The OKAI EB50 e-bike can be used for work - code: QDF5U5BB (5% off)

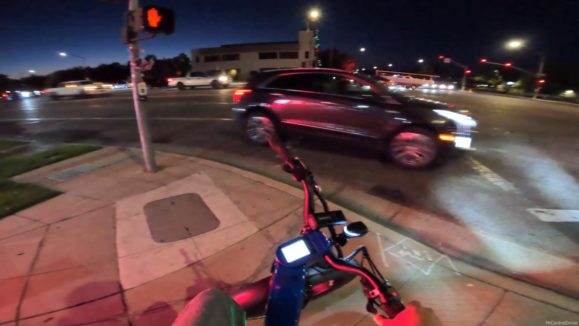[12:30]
um then someone not seeing me while i'm in the bike lane coming up to me and uh if you guys noticed when i was sitting there at the light that i do have an aftermarket light that i installed
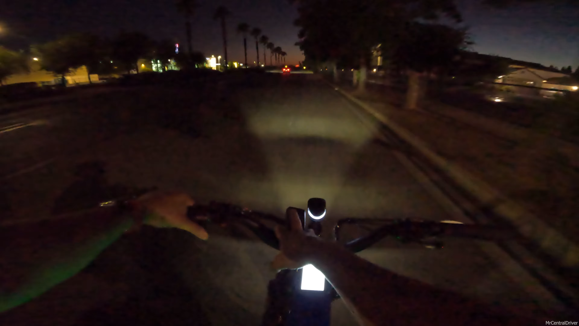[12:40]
on my lunch break so you guys can see how the stock light looks at night which okay that's actually a little bit better right there so pointing
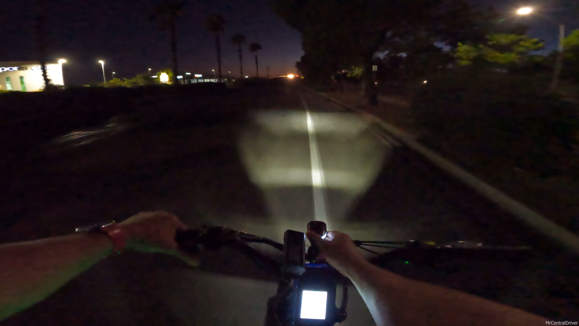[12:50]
it all the way down that's probably as far as it goes down because it's stopping right there and then uh you can obviously go pretty far with it but i like to do mine a little bit closer to me
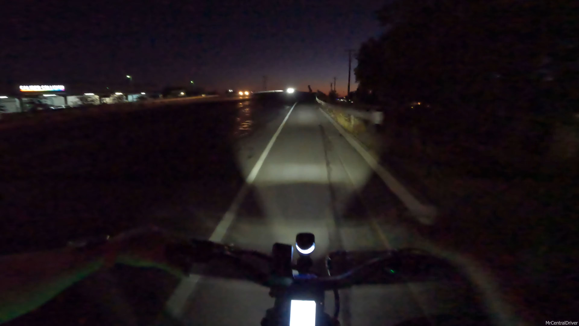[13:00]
so i think that's kind of good that gives me a good distance to be able to see something and stop in time and another thing is i should change this display so it's black so you guys can see what's
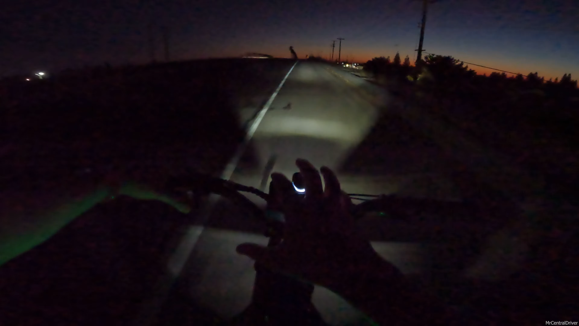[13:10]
going on over here i'm pretty sure it's just not coming out over camera so let me switch that really quick all right so i got that switched over for you guys so now you guys should be able to see the display
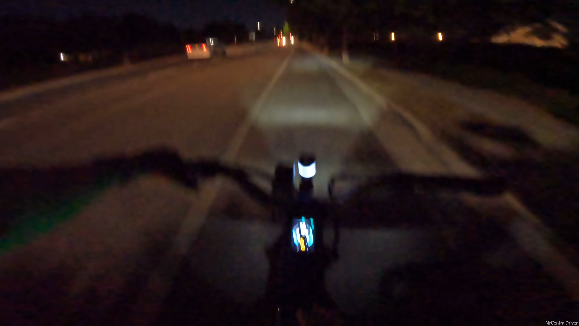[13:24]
very clearly because it's a very nice display when you change it to black for night time looks gorgeous it's very minimalistic obviously there's nothing crazy crazy going on with it but the fact that it's in the frame is pretty cool with itself and i was just showing some people at work right before i left you know the touch screen and all that kind of stuff so they thought it was super cool i'm
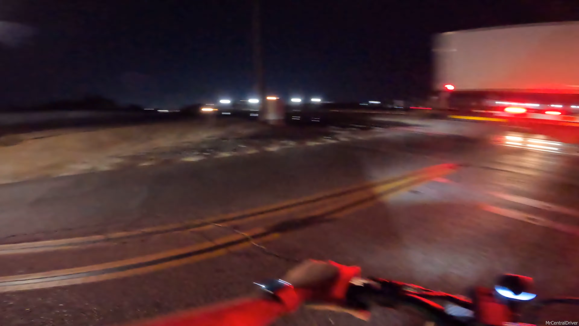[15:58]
i want to show you this light compared to the aftermarket
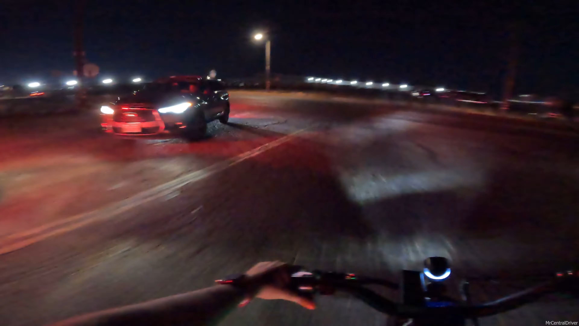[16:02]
light so you guys can get a better idea at night time there's
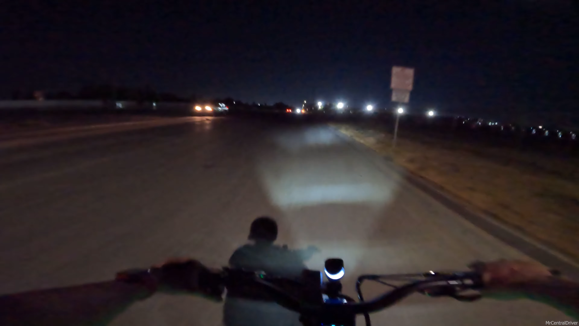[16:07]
really no street lights out here so see how this stock light is it's actually very good i'm not complaining
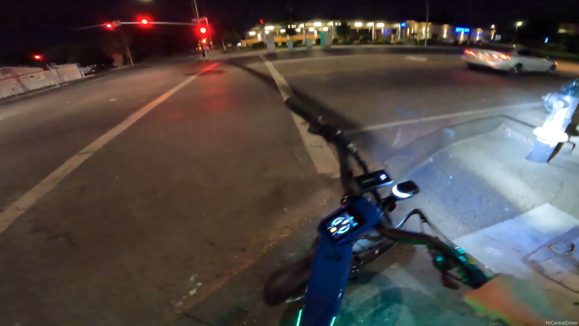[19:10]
almost fell right now but uh overall this bike is fantastic i'm glad you guys got to stick around for the video to see it at night time this is exactly what i wanted to put in my review i just did not have time to do like night recording i put up some pictures on the screen on that review that i did for this bike but it's just gorgeous like literally the light is bouncing like directly off of my my jeans and i don't know if you guys can see it by the